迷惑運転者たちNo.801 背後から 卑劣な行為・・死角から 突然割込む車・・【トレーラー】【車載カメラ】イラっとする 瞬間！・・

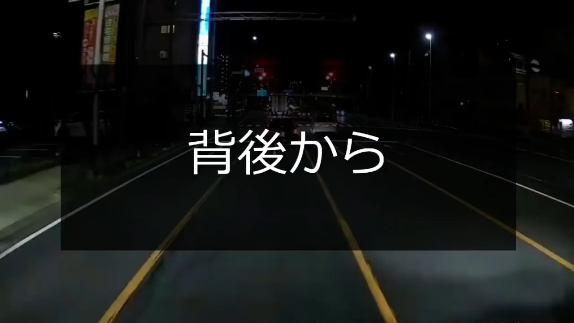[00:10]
おぉ、ハザードつけりゃいいってもんじゃねえだろお前は。ハザードが降ってきてんなこいつな。